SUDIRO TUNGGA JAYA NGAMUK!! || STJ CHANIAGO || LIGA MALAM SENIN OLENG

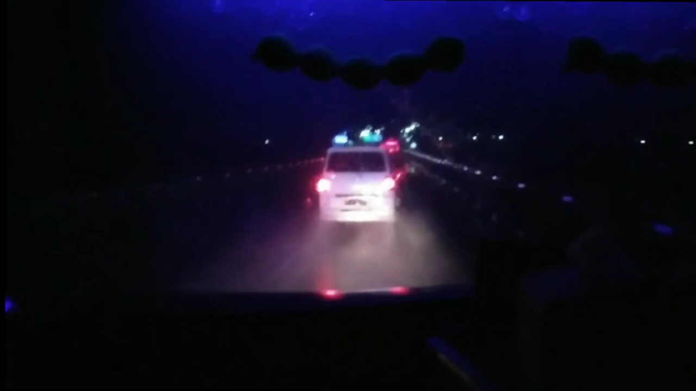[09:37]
Kayaknya begini ini rada sepi ya Mas. Kok rame? Berarti kok ada yo. Hah? Berarti dengan engko. Mari mana dono.